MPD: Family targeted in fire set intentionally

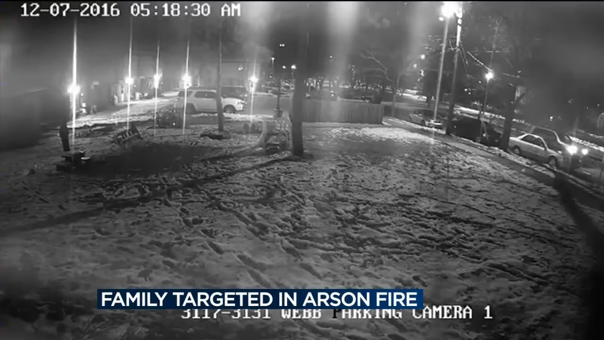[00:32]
Video shows an SUV driving past the building. Moments later, a person is seen walking straight to the front of the apartment. Police say the video then shows the suspect setting the fire and walking away, marking the third time the family has been violently targeted this year. And here they've had an arson fire at their home and that's after they had two different cases where people were firing bullets into their home.